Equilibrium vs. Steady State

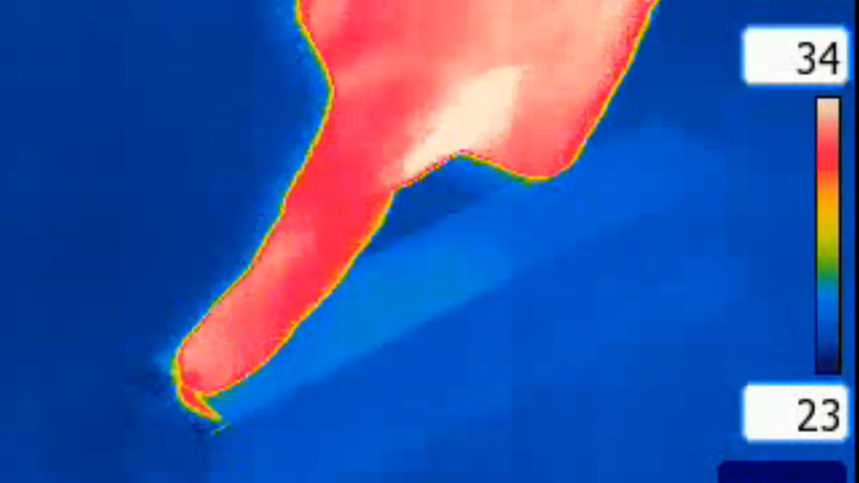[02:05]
and the temperature of the room is also 25 degrees Celsius. Even though the molecules in the air are colliding with the atoms on the surface of the bar, there is no net energy transfer between the room and the bar.
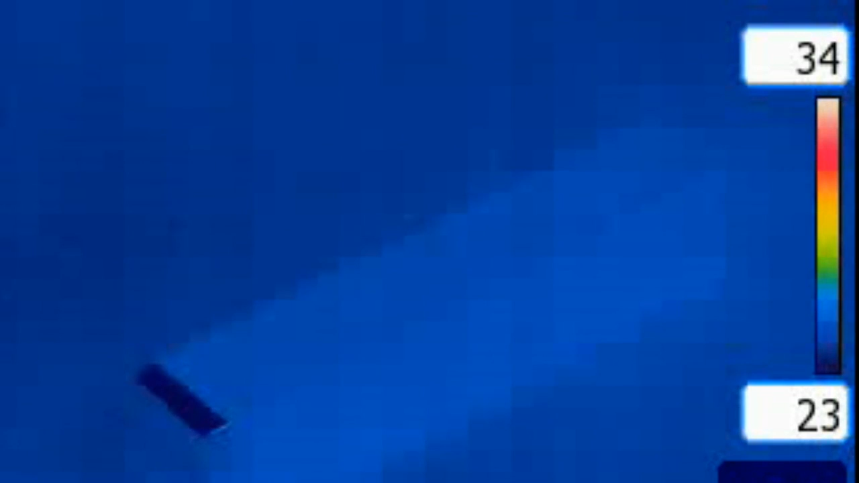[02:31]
Because there is no difference in temperature, there is no heat transfer between the bar and the room. What if we wanted the temperature of the bar to be larger than that of the room, and we wanted it to remain that way?
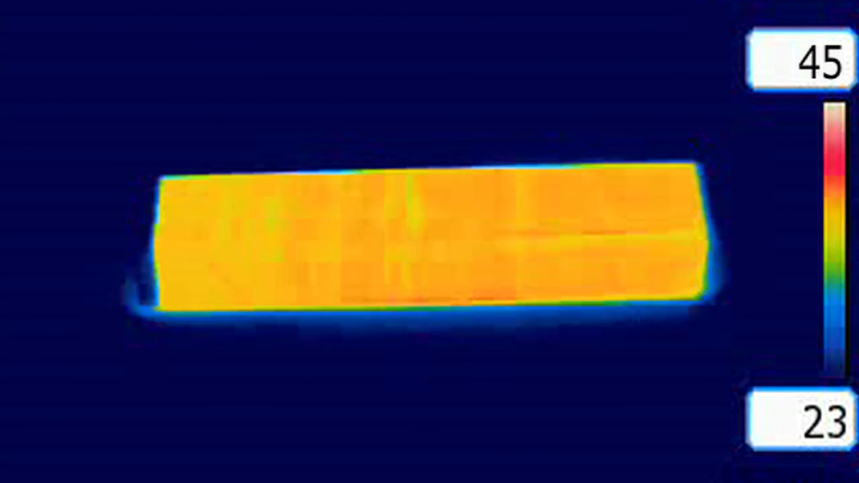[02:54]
the small bar will lose energy to the large room until both the bar and the room are once again at thermal equilibrium,
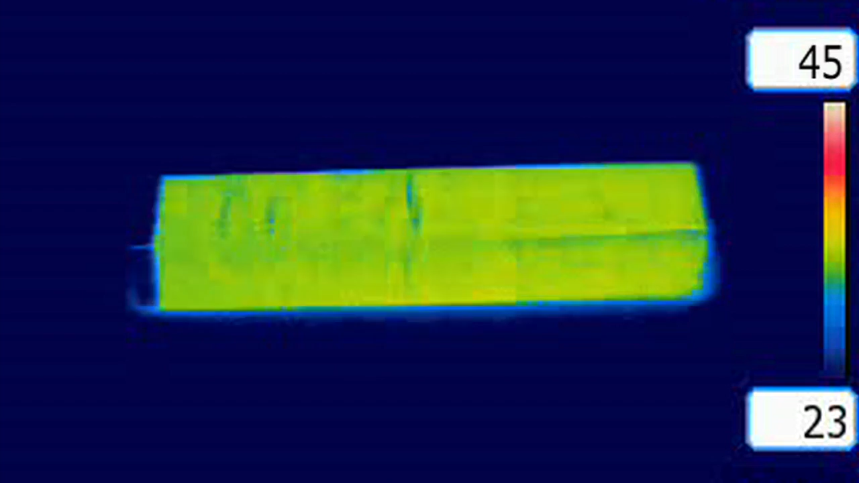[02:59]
at a temperature approximately equal to but
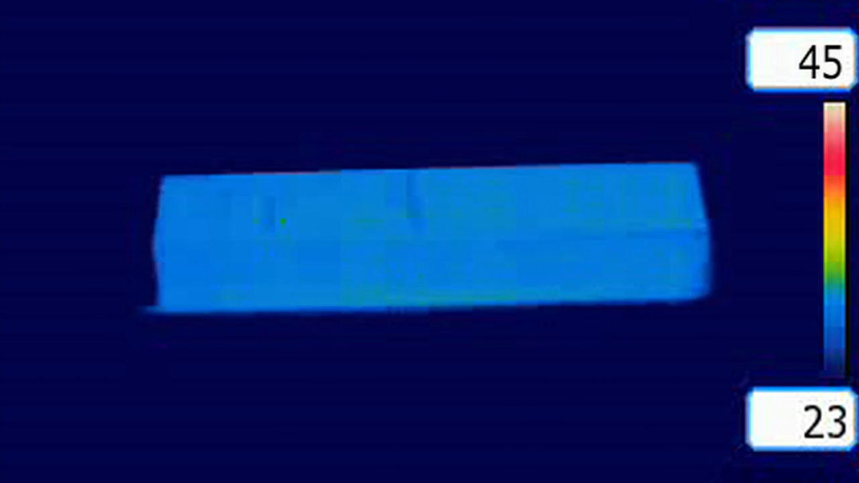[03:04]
ever so slightly higher than 25 degrees Celsius.